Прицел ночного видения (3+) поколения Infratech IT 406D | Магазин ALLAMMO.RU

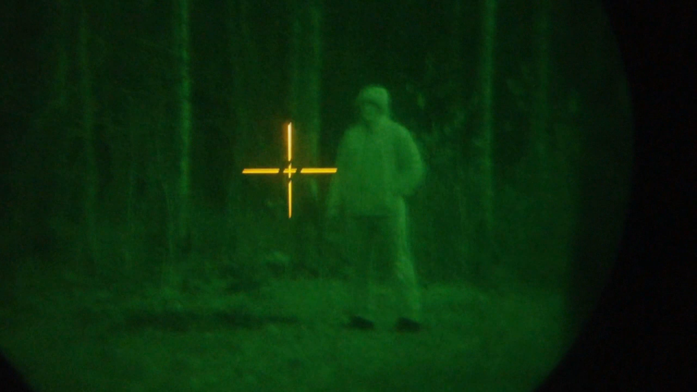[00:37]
могут применяться прицельной марке трех типов РОН, Крест и Милдот
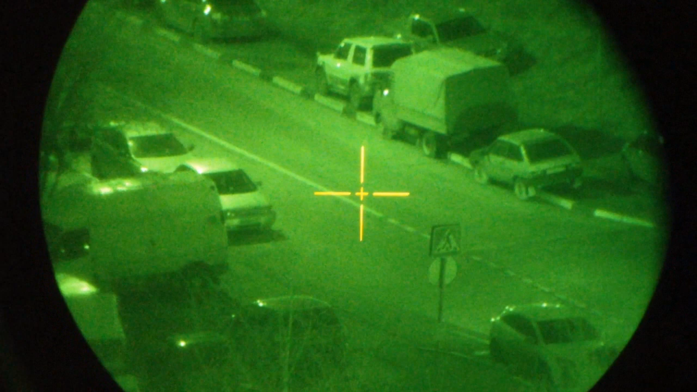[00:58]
Поле зрения составляет 6 градусов Прицел имеет 6 градное увеличение
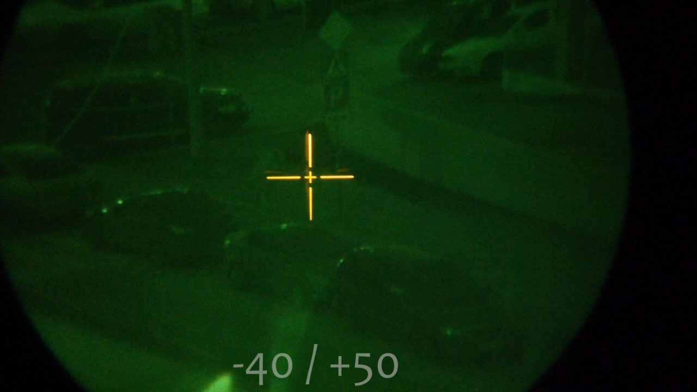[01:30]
Диапазон рабочих температур от минус 40 до плюс 50 градусов по Цельсию Среднее время непрерывной работы составляет 48 часов при температуре 25
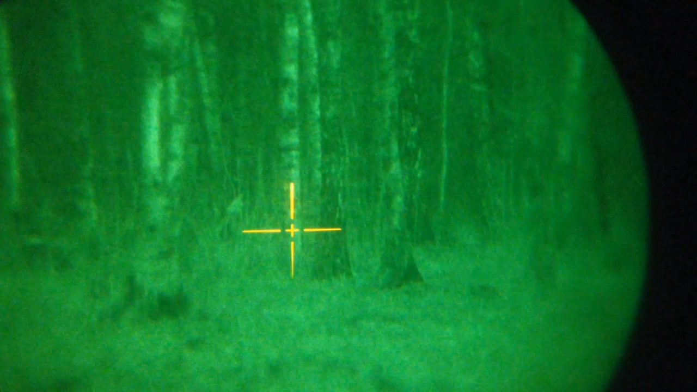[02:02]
В инструкции написано, как настраивается оптика при пристреливании Винт горизонтальных поправок Винт вертикальных поправок
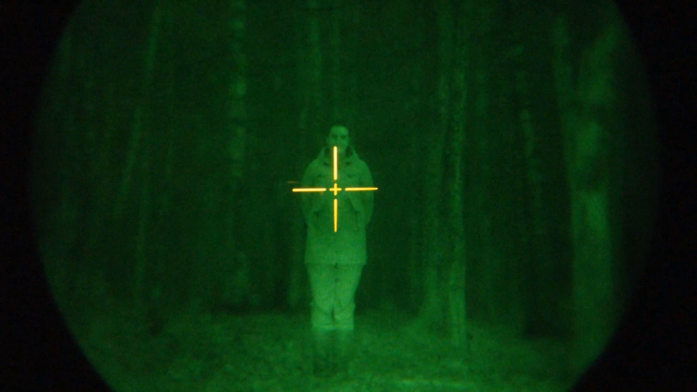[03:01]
Минимальная дистанция фокусировки составляет 25 метров Фокусировка от 25 метров до бесконечности